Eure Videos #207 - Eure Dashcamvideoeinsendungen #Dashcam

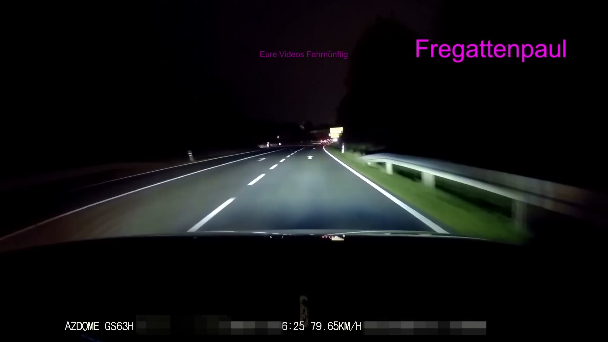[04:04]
der letzte pkw nach vorne das ist der gleiche typ der eben überholt hat der da vorne links an der ampel steht möchtet ihr raten es ist der gleiche typ
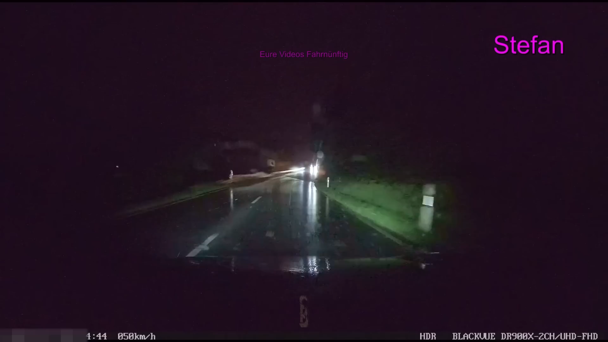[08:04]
würdet ihr rein fahren oder lasst ihr lieber erst den anderen vor um zu gucken wie tief es ist aber ganz links das muss doch gehen ne
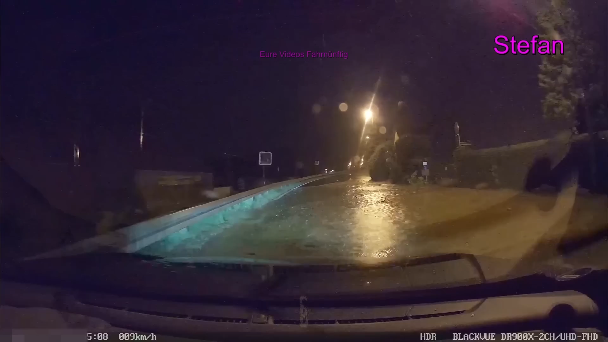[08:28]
naja solange es jetzt keinen gulli deckel hoch gedrückt hat durch diese wassermassen und du da gleich in so ein tiefes loch ein fährst ne so lange geht es ja auch
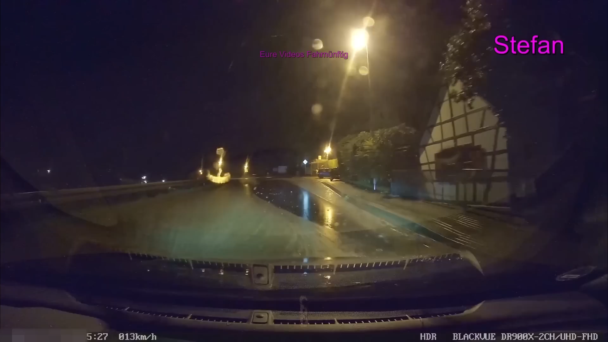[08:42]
und irgendwie glaube ich obwohl er durch so viel wasser gefahren ist die karre steht wahrscheinlich zu wie die sau